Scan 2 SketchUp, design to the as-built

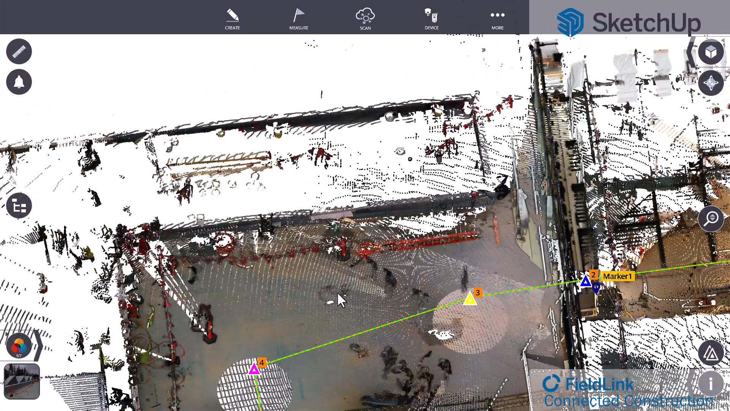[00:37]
millions of points in a couple minutes here about six scans about three minutes a piece
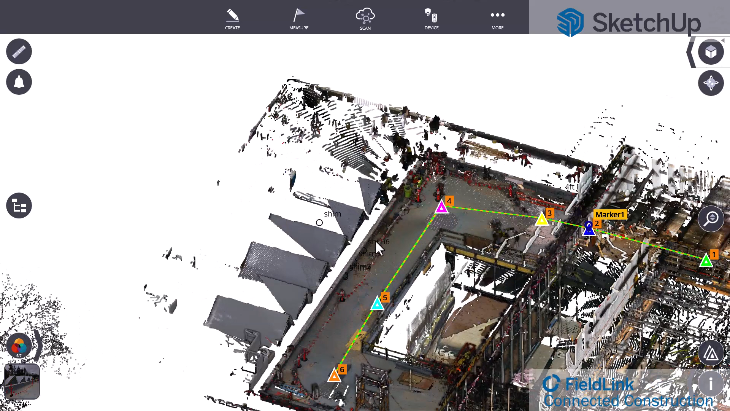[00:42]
so taking a little less than 20 minutes to collect and we actually tied
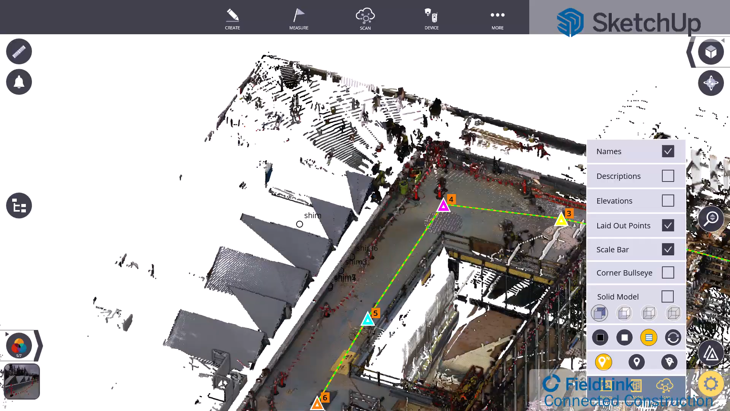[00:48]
these in to the pdf that was already existing so if there were good markings of where the
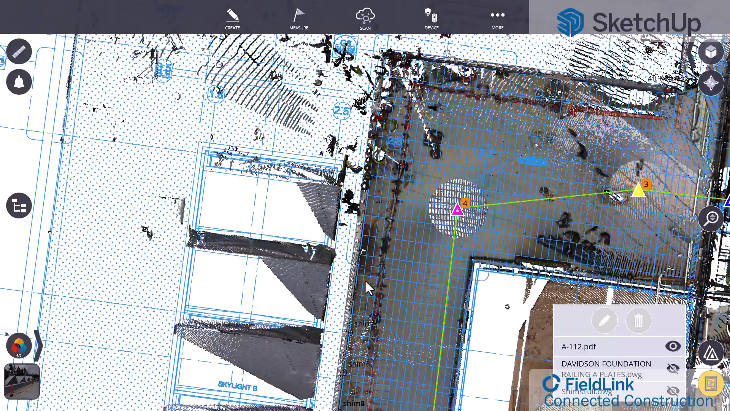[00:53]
shim should be I could see them there weren't so we're kind of as building those locations
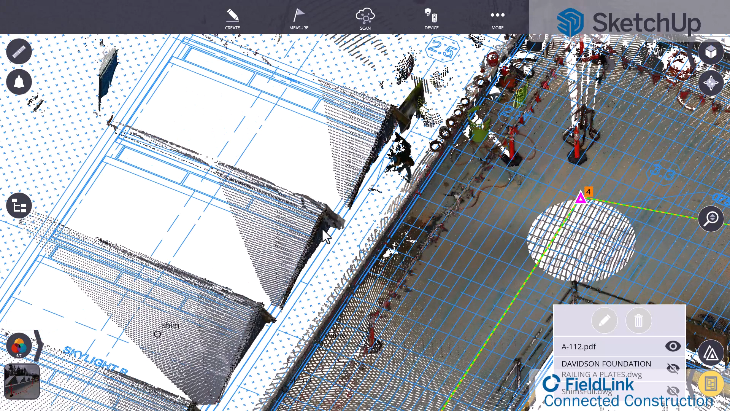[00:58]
to make sure they are put in the right spot now not only is 3d laser scanning still going to allow me to essentially
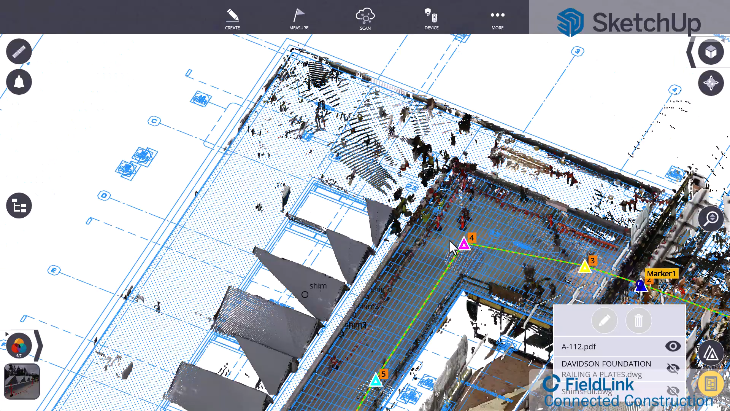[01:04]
design I'd say in 2d if I if I want to but it's also going to give me all those 3d measurements from the field so I don't need to drive back out
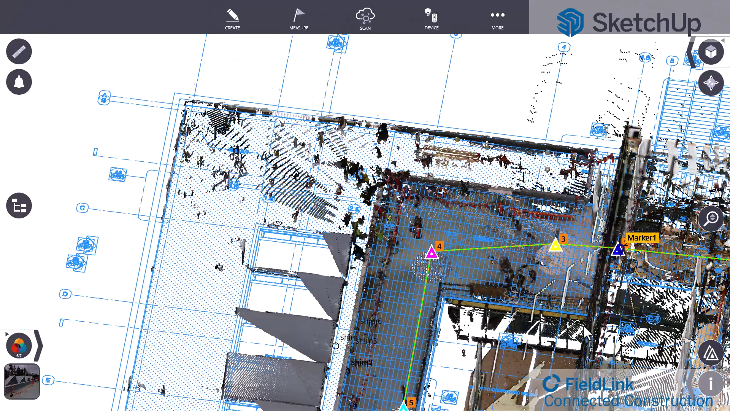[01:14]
there if I forgot something like in this case we were actually told that the subfloor
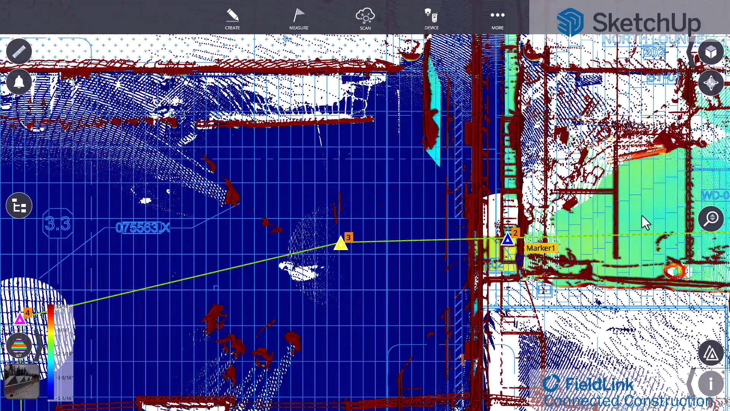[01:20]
here and if
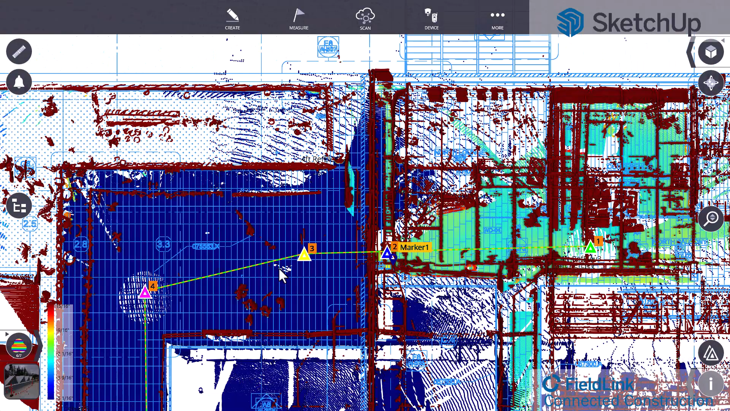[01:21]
you look at the elevation view here this is actually telling the subfloor is about two inches lower than finished floor height so they're either putting in a lot of filler material or the finished floor
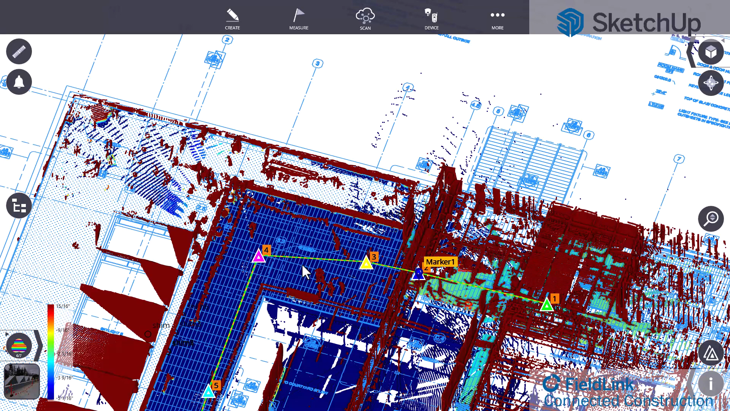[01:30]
height mark out on site was incorrect and we can use other essentially other data points to help correct this so if the handrail height matters and needs to match between indoors and outdoors
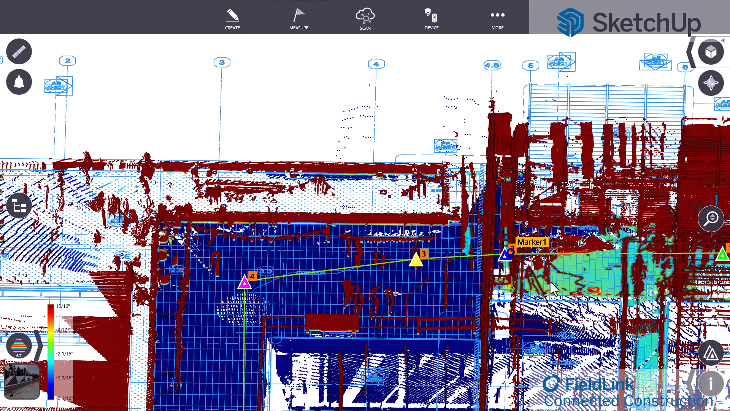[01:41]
we can essentially alleviate that and have that discussion with the general contractor
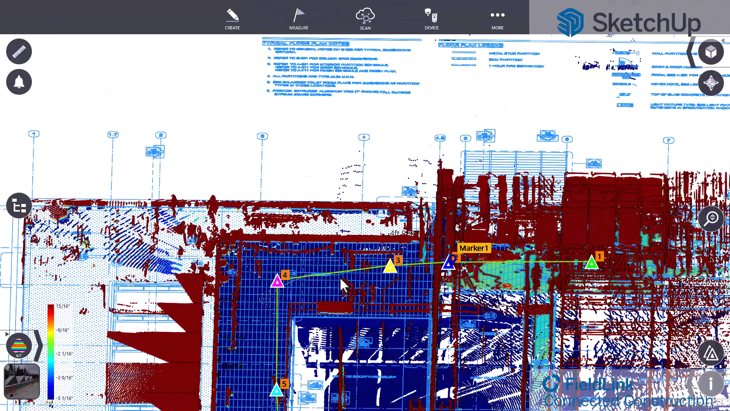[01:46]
before we actually go into fabrication so this is what the scan data kind
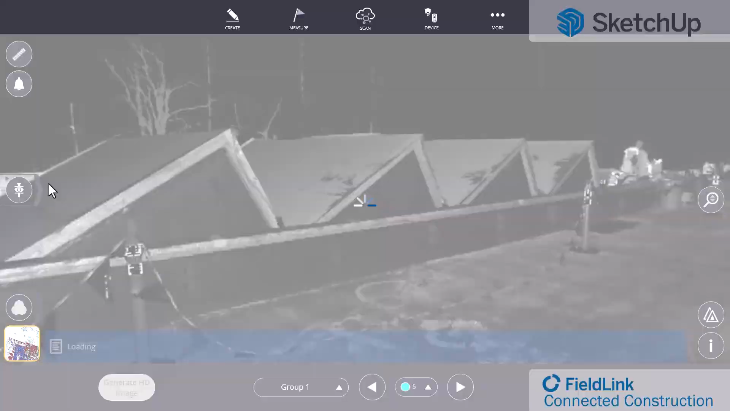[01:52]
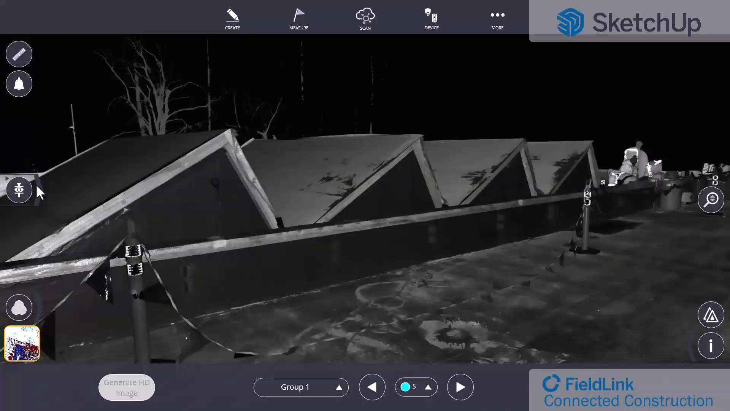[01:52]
of looks like from the back end um change this a little bit uh you can see all those
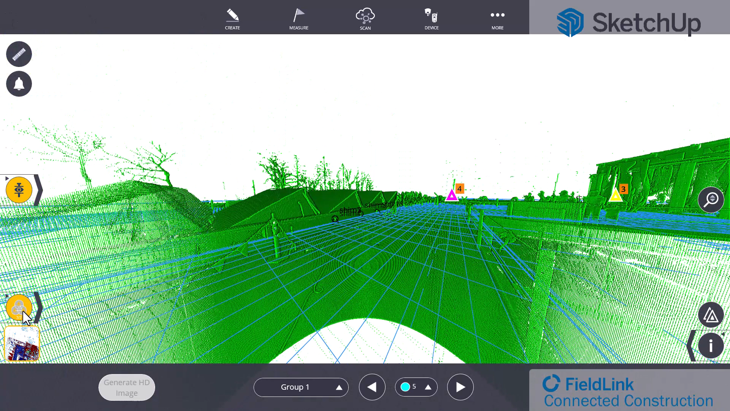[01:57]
points are there um and then what we're able to do is export this data
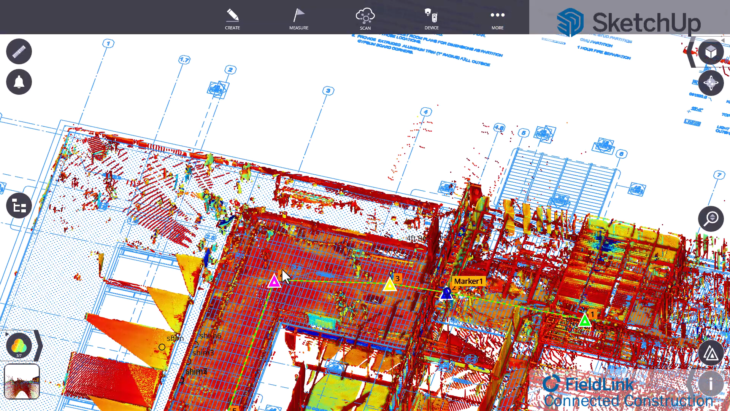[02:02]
directly to SketchUp so I can send the entire scan data or I could look at
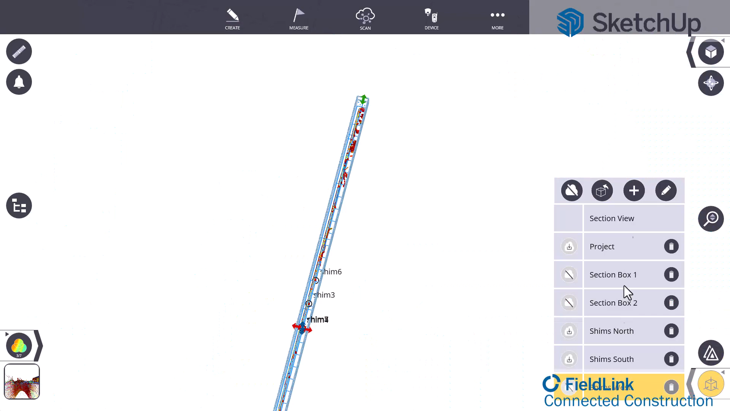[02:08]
um just one portion of it like this shims area with the full
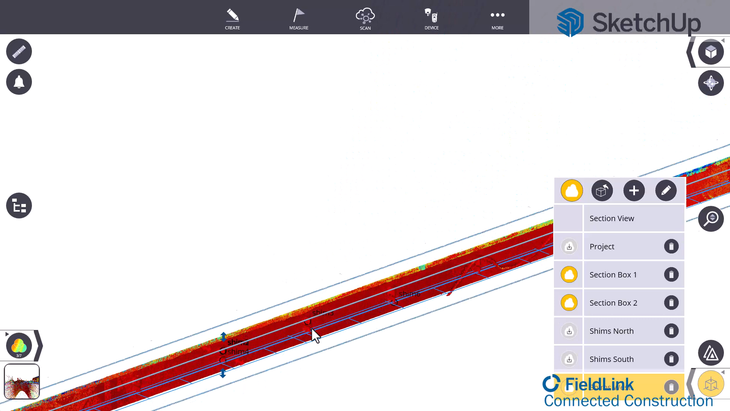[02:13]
detail extraction and export that uh as a tdx e57 or rcp if I was going to Autodesk SketchUp because it is a Trimble product as well as Trimble
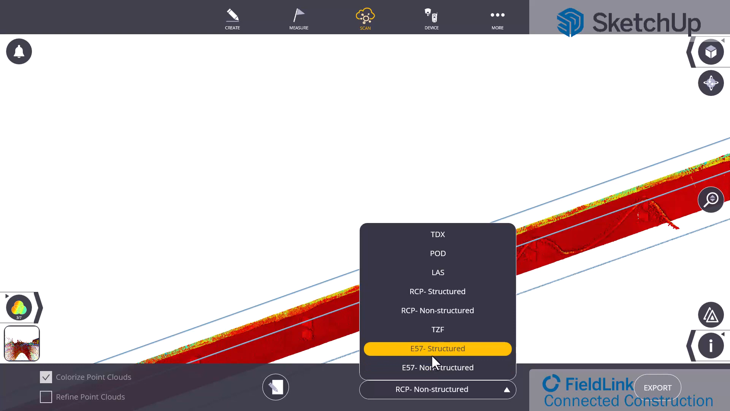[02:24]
field link like the tablet software you see here in the scanner will accept pretty much all these so we'll do an e57 non-structured as we've already prepped that